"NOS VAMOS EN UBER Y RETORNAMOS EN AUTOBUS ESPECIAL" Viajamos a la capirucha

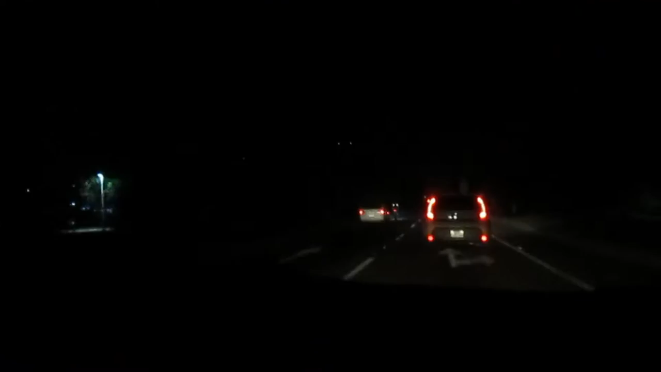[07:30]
Repito la pregunta que hizo mi compañera de viaje en este Uber. ¿Hasta dónde, desde aquí hasta dónde está este tráfico? Hasta el bulevar del Ejército a la salida.
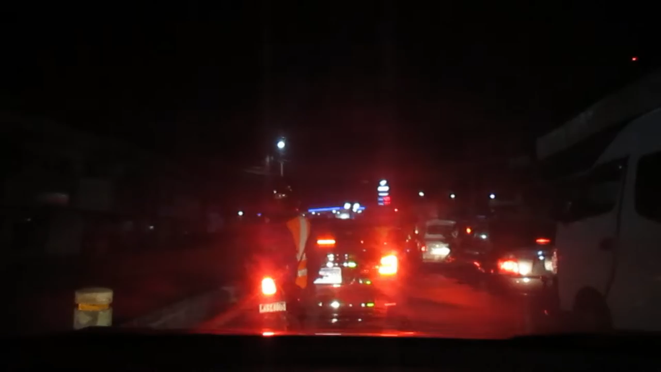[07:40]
Son como un kilómetro quizás de aquí. ¿Vamos a vuelta de rueda? A vuelta de rueda.
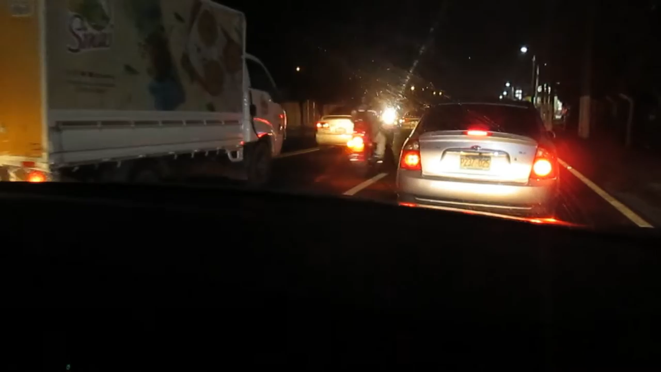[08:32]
desde el hotel hasta este punto ya del bulevar que nos hemos incorporado, hemos hecho en promedio unos 35 minutos. Cuando se hacen 5. Cuando se hacen 5 minutos.
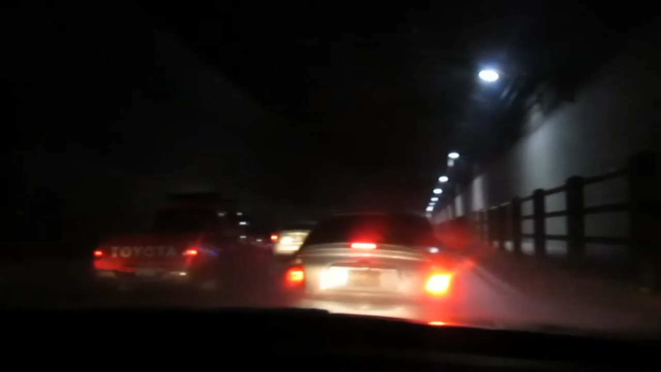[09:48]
Este es el puente, el túnel de Ilopango. ¿Cómo cuánto tiene de trayecto?